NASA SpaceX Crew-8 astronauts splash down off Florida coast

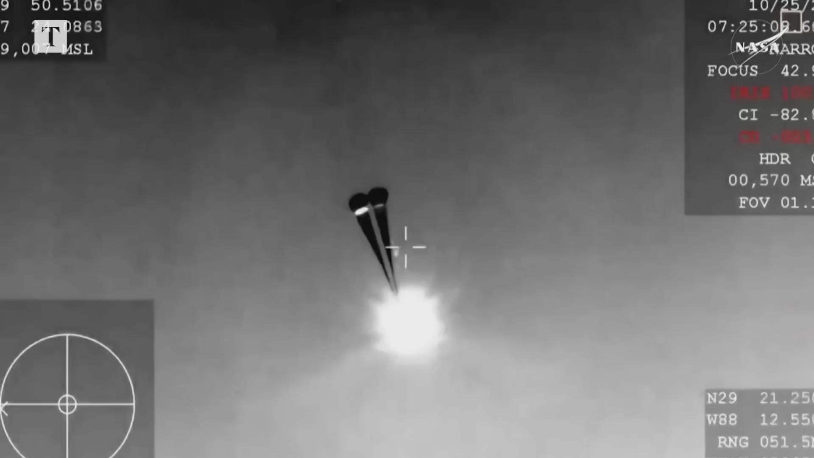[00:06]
oh there we can see that the drogue parachutes thanks to that wb-57 views drogues are deployed
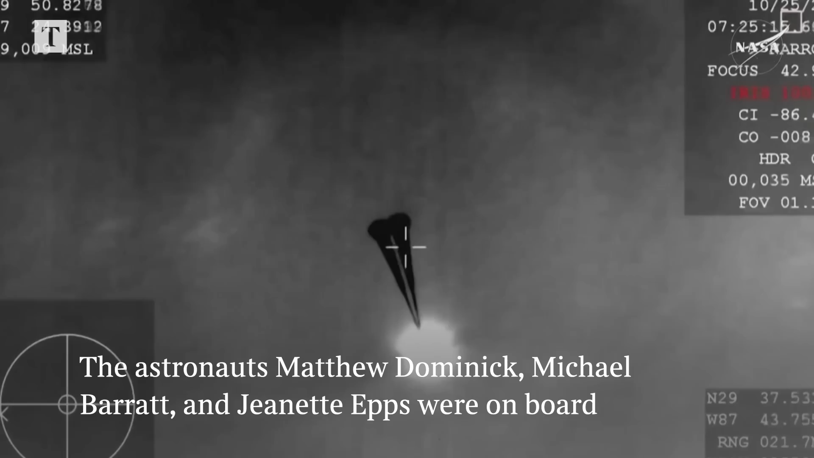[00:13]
we can see two good looking drogues oh
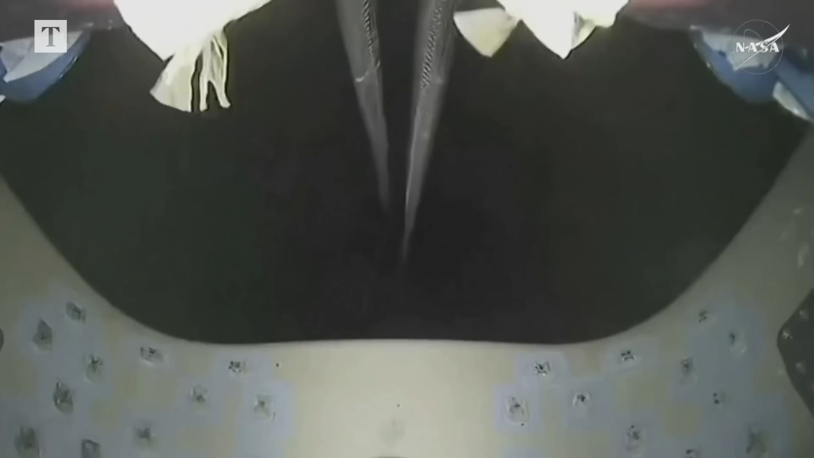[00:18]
this is a great view from inside the parachute bay where those drogue parachutes descent rate nominal
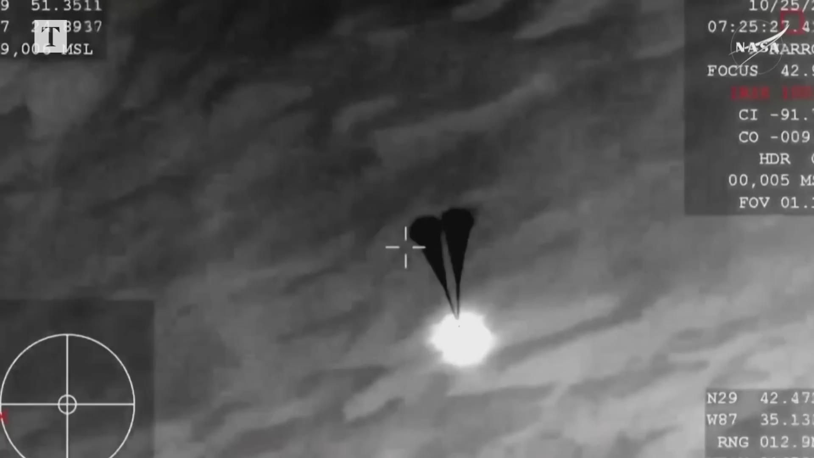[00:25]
once again dragon is oh we can see deployment there of the
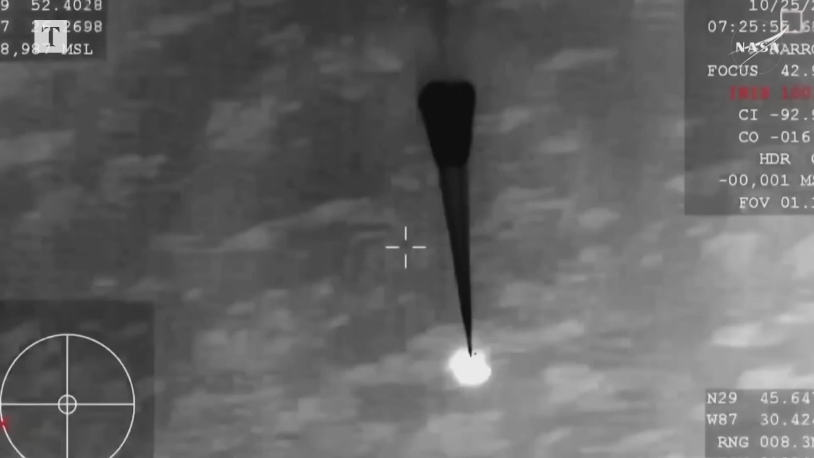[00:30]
four main parachutes dragon is doing this autonomously releasing each set
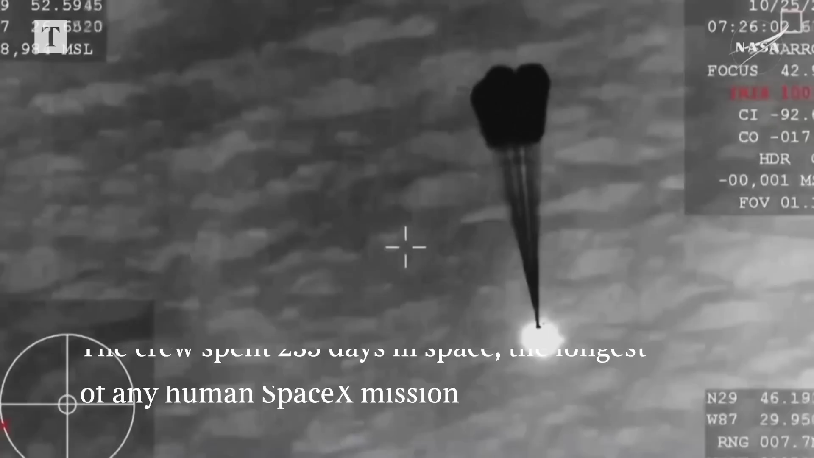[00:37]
of parachutes we can now see those four main parachutes begin to inflate
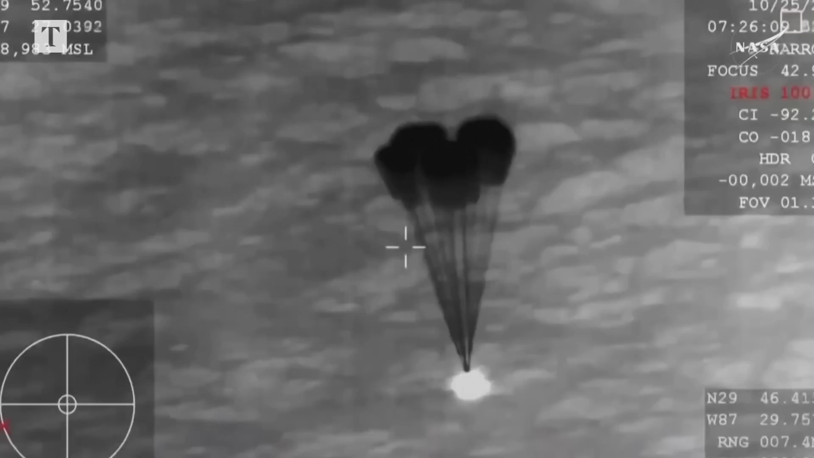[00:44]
like we said before the capsule's going about 15 or 16 miles per hour
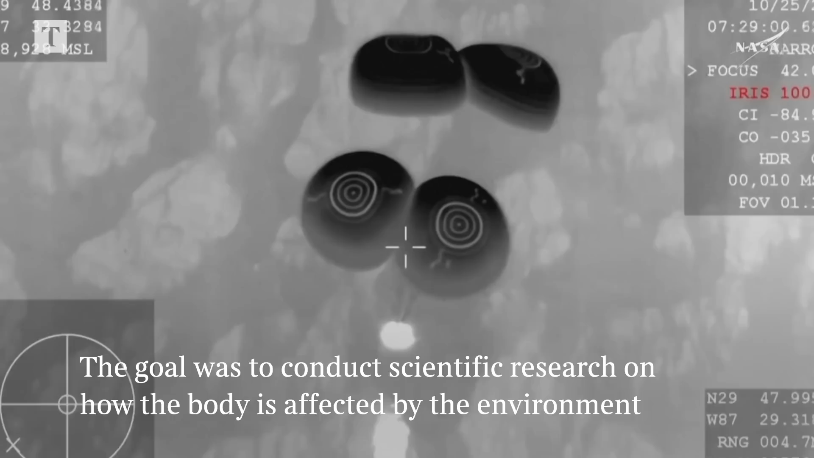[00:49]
and splashdown
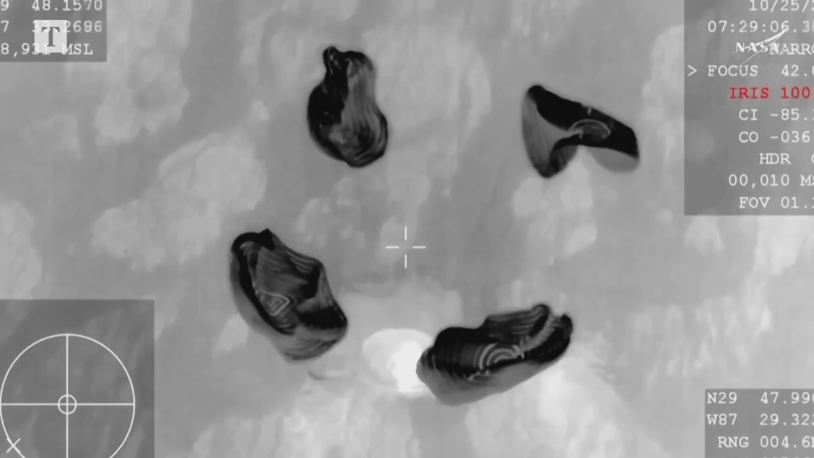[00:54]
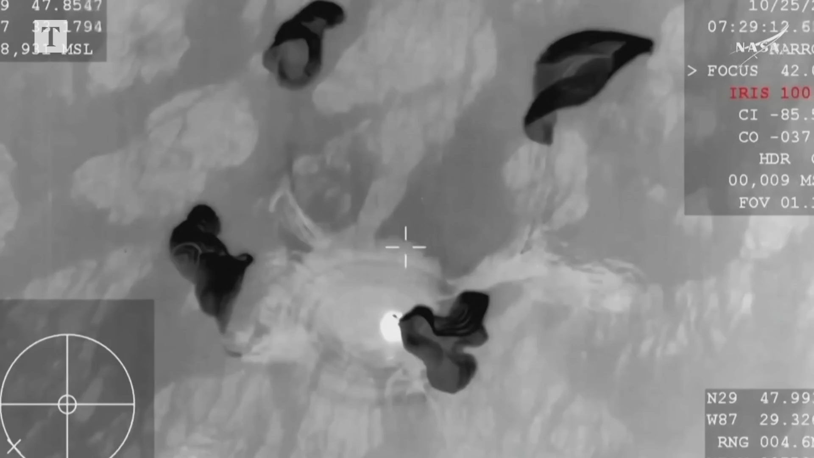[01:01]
an endeavor we see the same on behalf of spacex welcome home
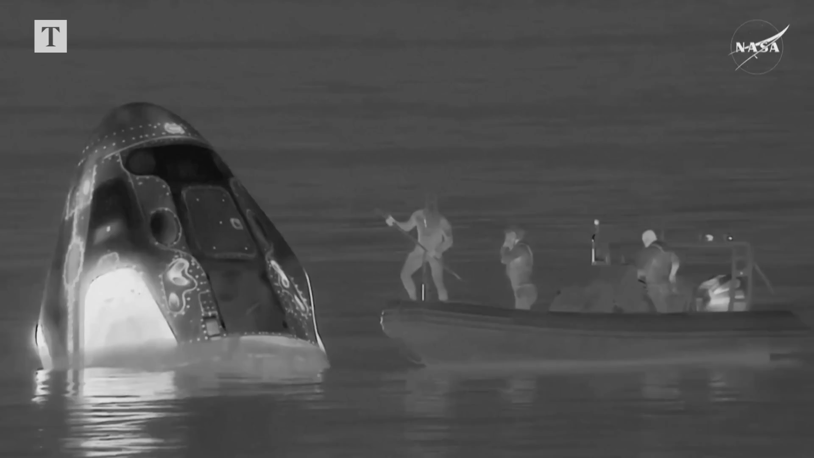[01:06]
followed by one of the main recovery vessels which will move into position upwind